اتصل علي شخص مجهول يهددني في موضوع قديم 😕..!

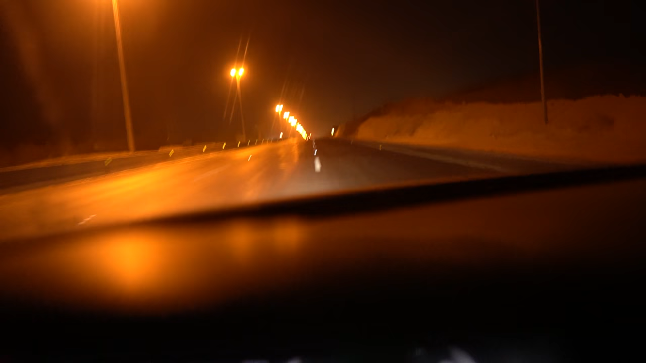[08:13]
رقم 91 ما عرفته نهائيا لحد الان، وانا قاعد افكر ومع ضغط واتصل على الشباب يا عيال حلوا لي المساله هذه، وجتني كذا فكره في راسي، قلت بما ان حاط خط كاتب 91 ذاك المكان فاضي نهائيا ما في اي شيء، وجت فكره غبيه في راسي
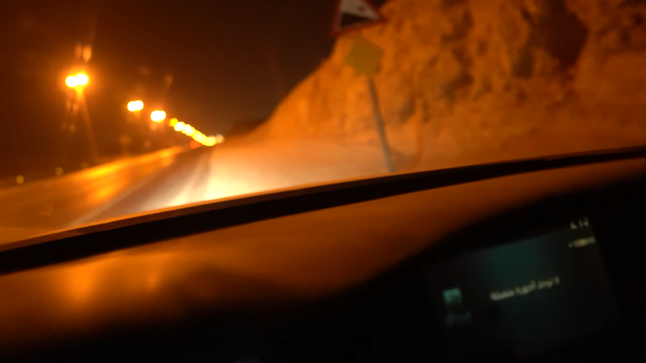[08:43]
عمود 91، وحصل لوحة على يميني بنفس الشعار اللي كاتبه هو، وانزل
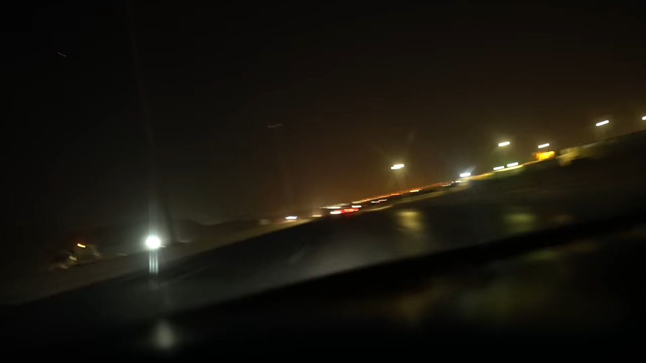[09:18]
طريق مظلم والله مظلم مظلم، ودي اجي نهار بس يبعد عني يا عيال، يبعد عن بيتي حوالي ساعة وشوي، فجيت ليل قلت قبل ما انام خلني امر واخلص اموري وامشي مرة واحدة. اوكي هنا مفروض هنا العمود، مفروض هنا يلمع ولا ما يلمع لكم. ثواني